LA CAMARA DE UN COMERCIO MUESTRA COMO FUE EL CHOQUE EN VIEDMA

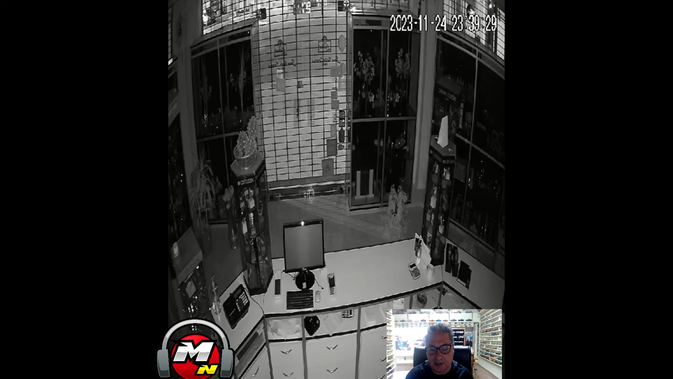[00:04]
Una cámara muestra claramente desde un comercio de la calle Buenos Aires, esquina Saavedra, cómo fue la colisión entre dos vehículos donde uno de ellos terminó dentro de un local comercial. Esto ocurrió anoche en la capital provincial, repito, en Buenos Aires y Saavedra de Viedma.